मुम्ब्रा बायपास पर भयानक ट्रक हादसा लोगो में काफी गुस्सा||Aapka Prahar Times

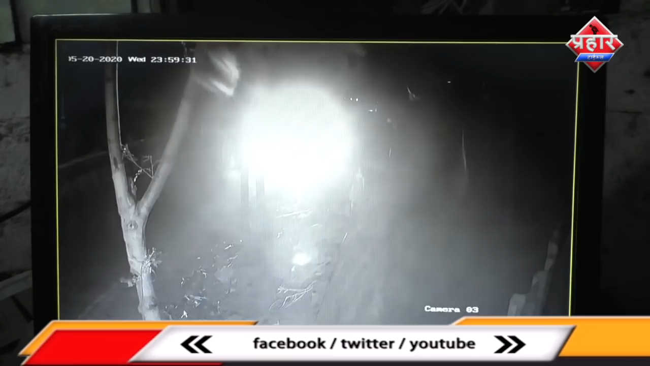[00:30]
गरिमत ये रही कि बिजली की खंबे से टकराने की वज़े से ट्रक घरों पर